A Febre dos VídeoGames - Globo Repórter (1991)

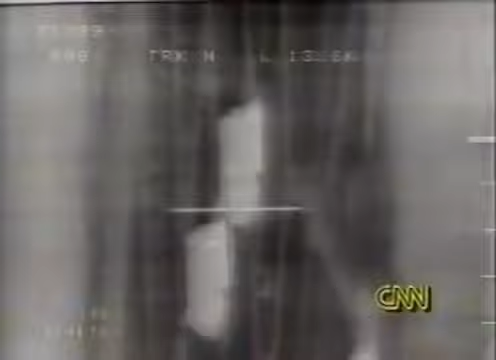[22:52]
Foram usados na Guerra do Golfo, onde os aliados lançaram bombas inteligentes como estas para destruir armas e edificações do Iraque.
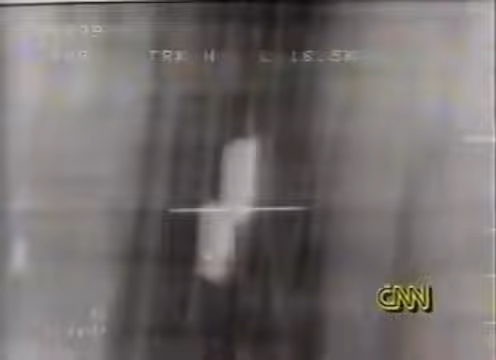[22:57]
Comparando as imagens do conflito real com as reproduções feitas em computador, entende-se por que a guerra contra o Iraque foi chamada de Guerra Videogame.